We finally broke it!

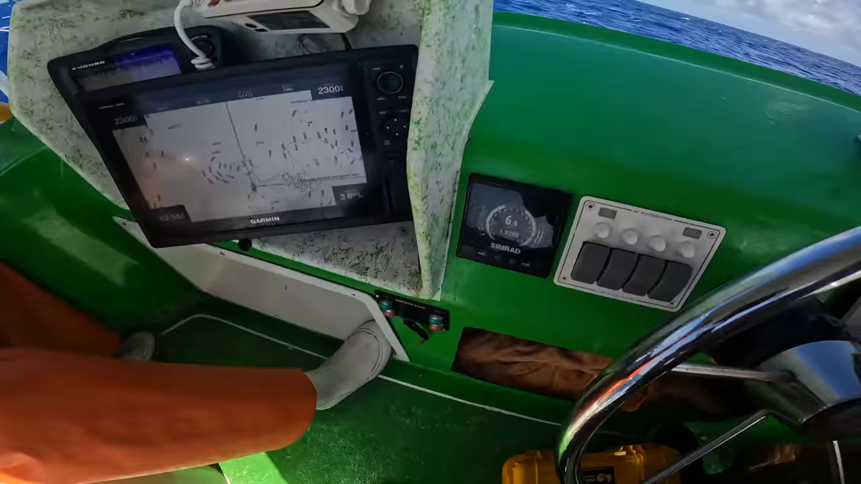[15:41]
And the birds are just starting to come off. We'll see if something happens.